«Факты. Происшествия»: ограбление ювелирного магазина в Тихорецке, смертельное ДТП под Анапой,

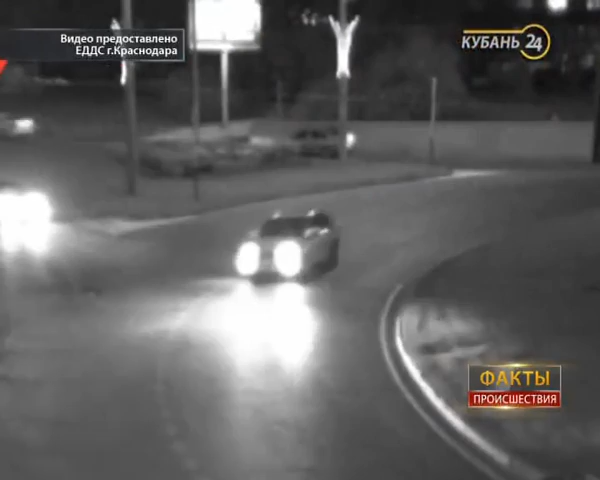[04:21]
Попутчик тесно прижал И умчался в своем направлении Что же случилось между двумя автомобилистами На перекрестке 40 лет победы И российской неизвестно Однако от столкновения Пострадавшее авто оказалось на бордюре Водителю пришлось в одиночестве Дожидаться инспекторов